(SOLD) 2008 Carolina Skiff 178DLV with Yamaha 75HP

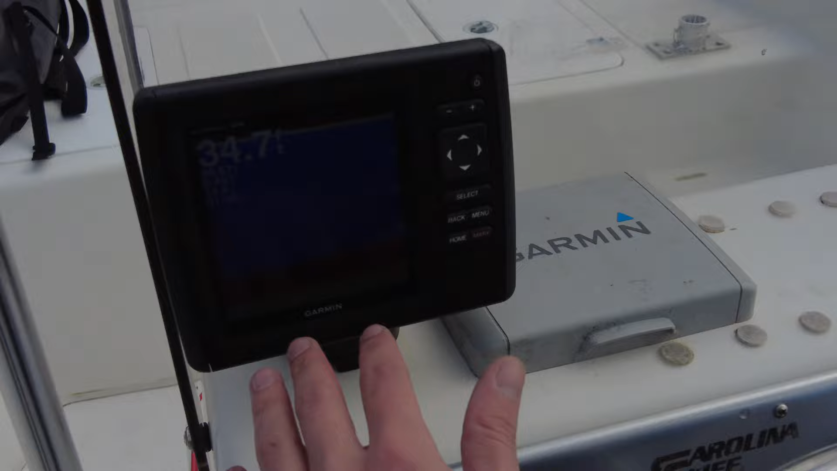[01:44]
it does have a Garmin Ecomap DV Fish Finder So this gives us all the fish and chart plotters
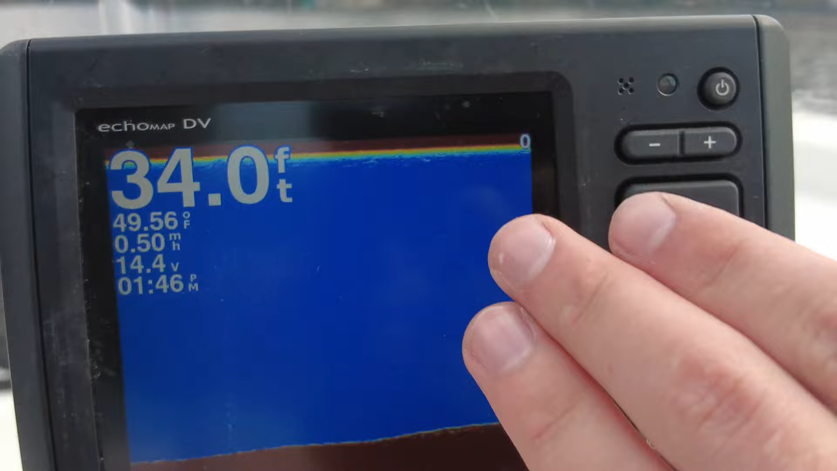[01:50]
On screen: depth 34.0 ft, water 49.56°F
Depth, miles per hour, voltage and stuff like that
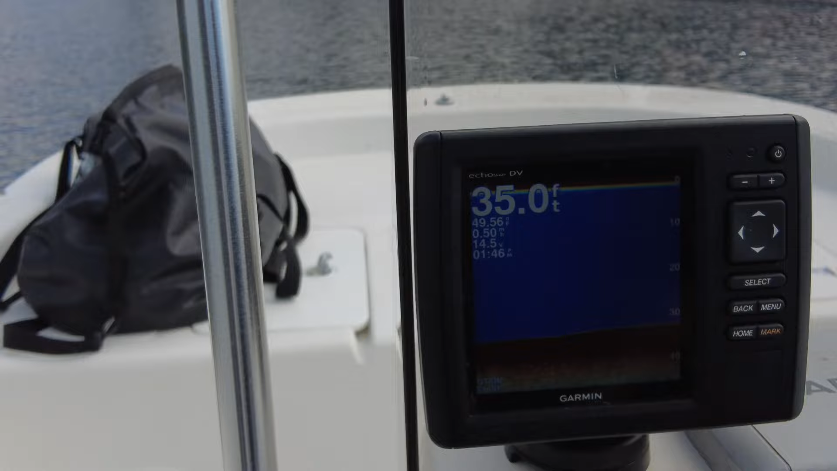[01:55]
On screen: depth 35.0 ft
Right here we got our miles per hour gauge Volt gauge That's